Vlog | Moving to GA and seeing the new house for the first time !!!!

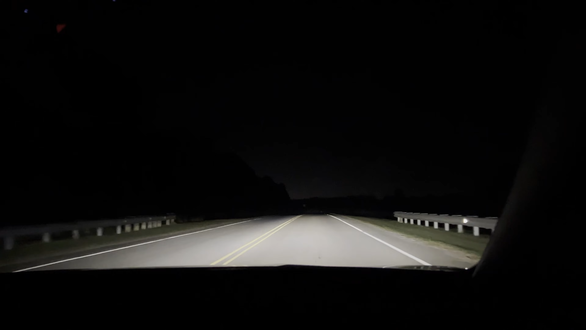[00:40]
we're almost there y'all, right, we are turning,
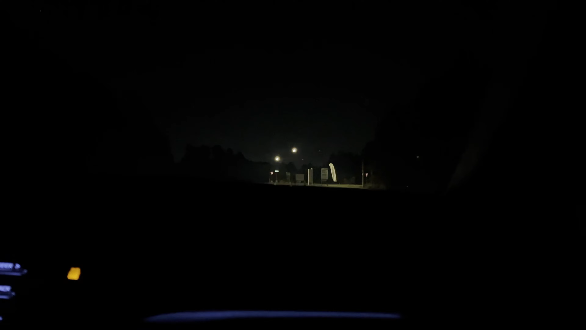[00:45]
30 minutes away guys,
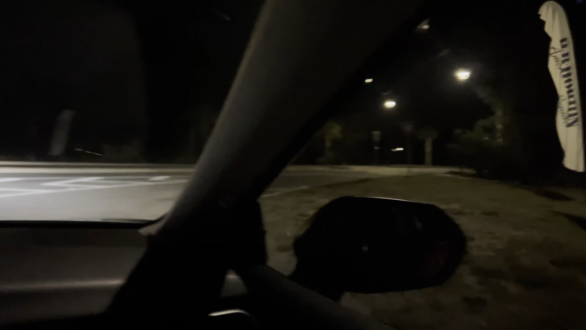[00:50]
look at our neighbor, okay, palm trees, all right, Oreo,